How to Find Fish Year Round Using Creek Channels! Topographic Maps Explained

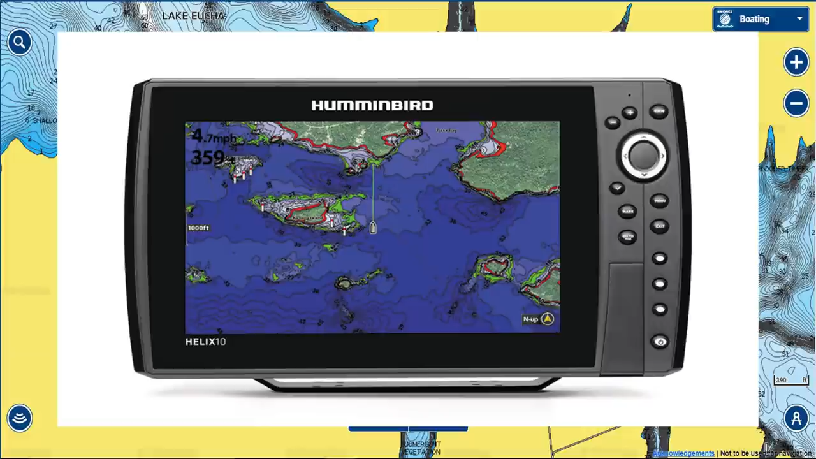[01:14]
Navionics mapping chips for your hummingbird and Lowrance units you can also get the Navionics mobile app which has
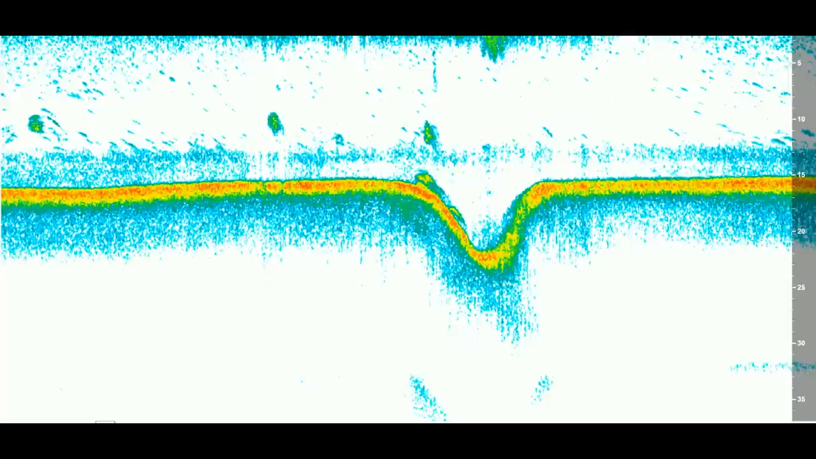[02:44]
way to find one is using your electronics here's an image from my hummingbird graph and as you can see I idled for a while over a flat piece of water then the bottom suddenly dropped off
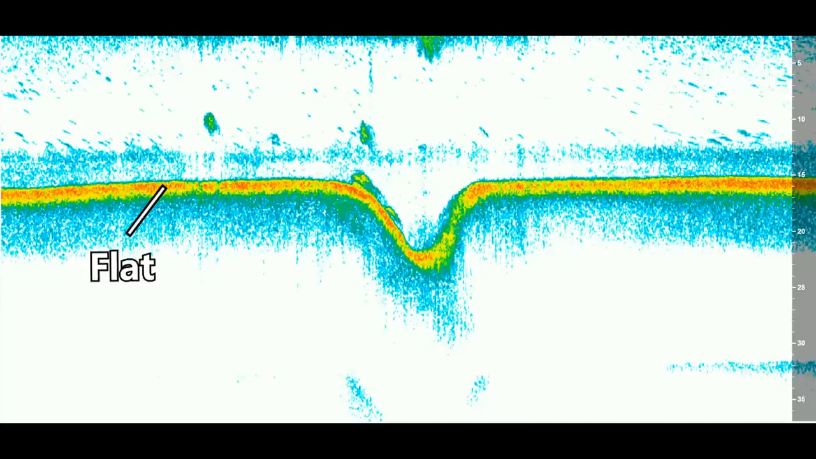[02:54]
into deeper water and created this V and then came back up that's your creek channel and you can normally idle around a lake and look for these changes in depth and
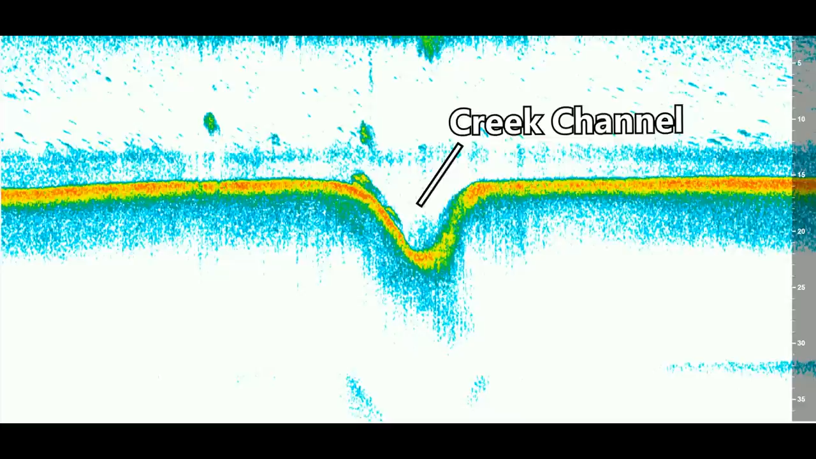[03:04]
whenever you have a sharp change in depth from shallow to deep water that's gonna be your creek channel okay so now we know how to find creek channels but how do you actually use